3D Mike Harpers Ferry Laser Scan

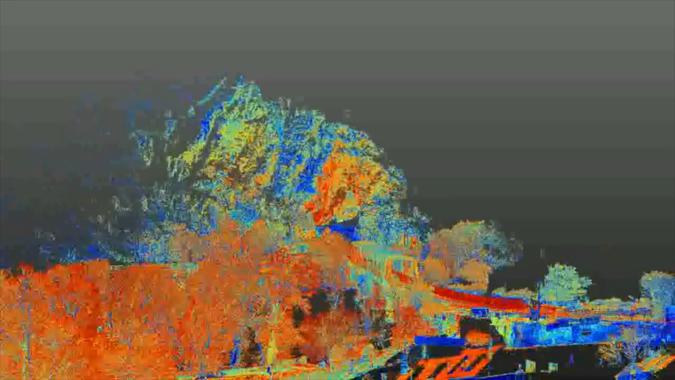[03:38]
This represents about 42 scan positions,
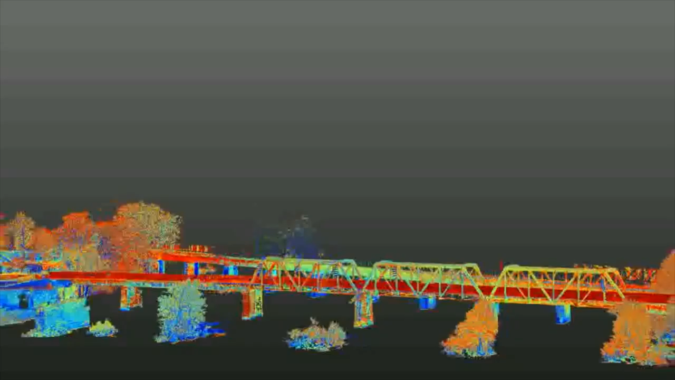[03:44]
half of them from the shoreline side, bank side,
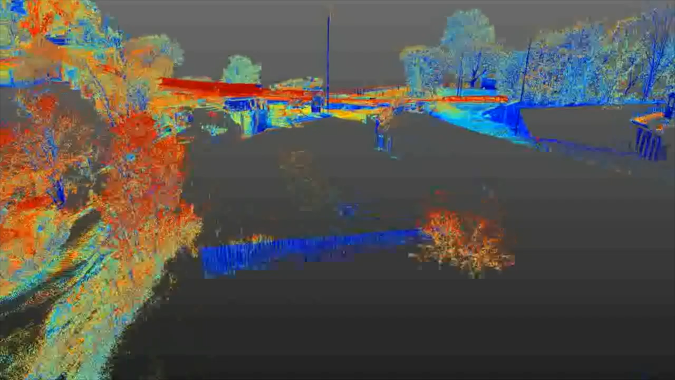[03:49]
and then the other half occupying the Byron Bridge here as we see it.
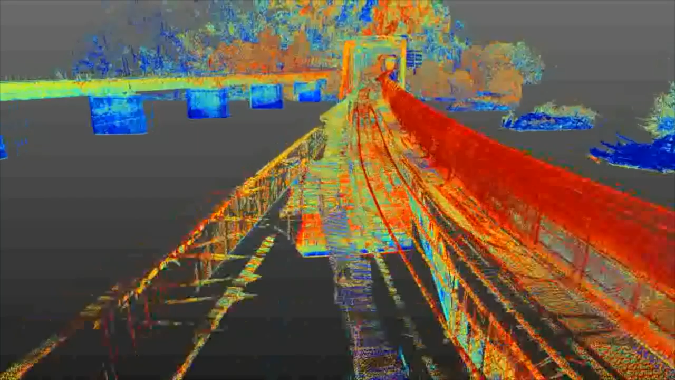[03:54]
That helped us get us data on the piers and the bridge to the left. Again, this was for a flood study.
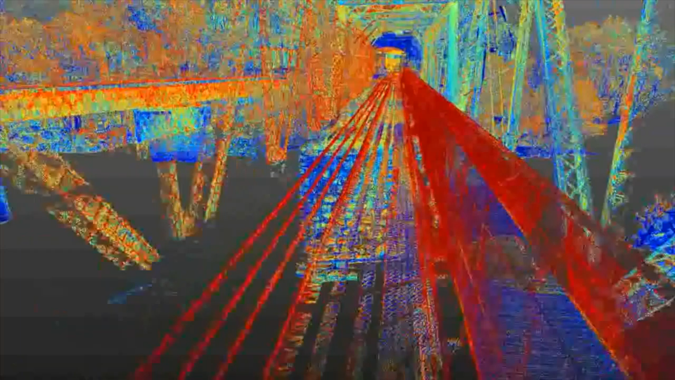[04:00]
And the rest of this is more kind of what the town was like, and some images, a little bit of video.